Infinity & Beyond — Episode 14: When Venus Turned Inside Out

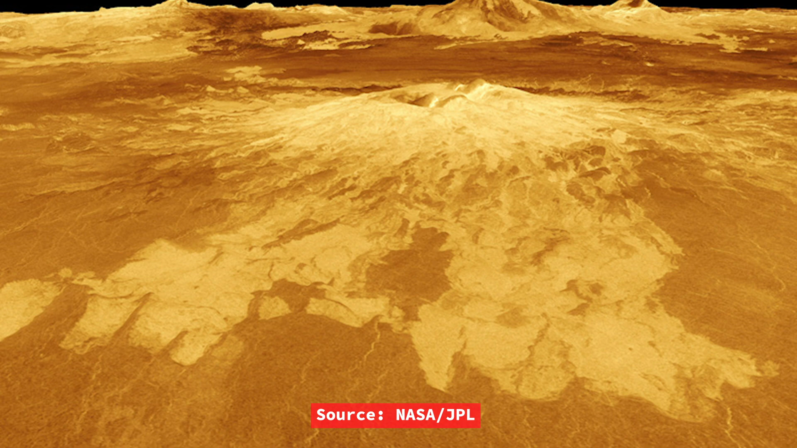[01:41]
Bright features on these radar images are an indication of rough terrain, whereas darker regions are smoother. These radar maps of Venus reveal a planet that looks much the way Earth